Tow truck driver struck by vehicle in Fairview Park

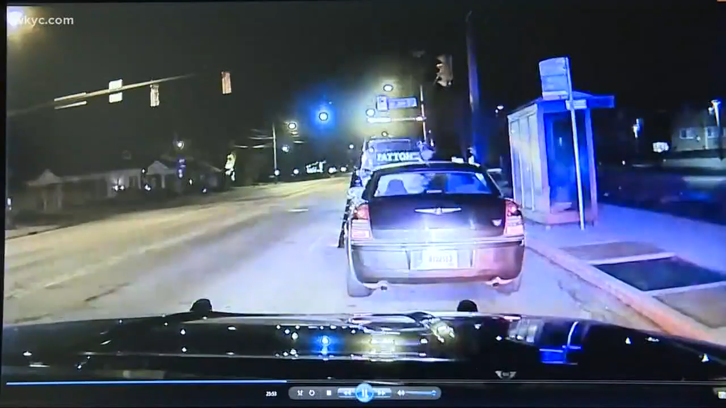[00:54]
The tow truck operator is working to secure the car to the truck. While laying on the ground, a car headed in the opposite direction slams into the tow truck and pins the driver underneath. Take a look again.